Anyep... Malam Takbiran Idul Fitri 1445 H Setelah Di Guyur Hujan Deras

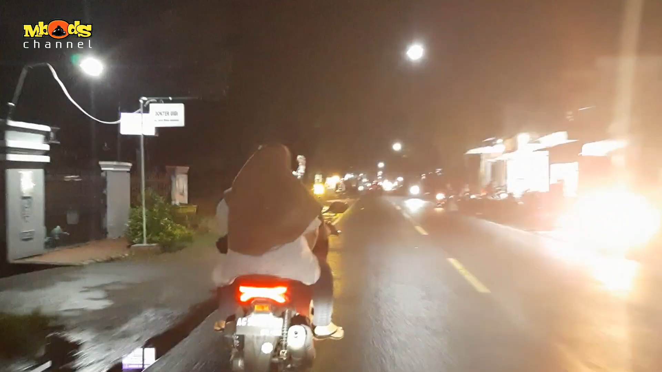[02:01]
Nah, seperti ini situasinya, seperti ini ada yang masih
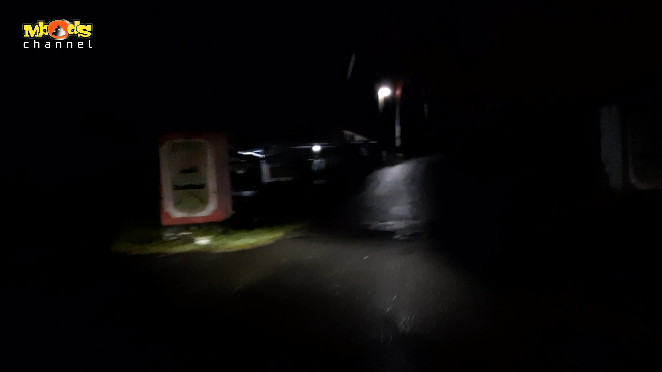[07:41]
Ini masuk Desa Karanggandunya gelap gulita. Tapi ini ada lampu di sini. Nah, ini ada lampu agak terang ini kan. Ya, desa terpencil. Oke, sekian dulu, ini sudah sampai rumah saya. Akhirnya kalam. Wassalam.